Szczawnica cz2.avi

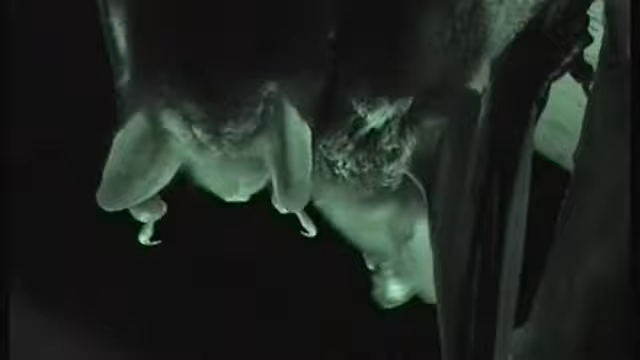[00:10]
Na strychach starych budynków można znaleźć letnie kolonie wielu innych gatunków.
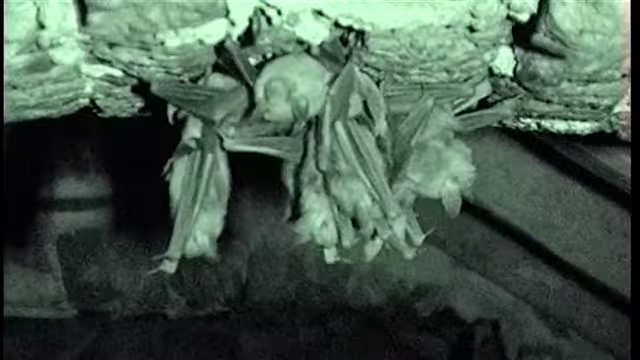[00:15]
W takich miejscach rodzą się młode nietoperze.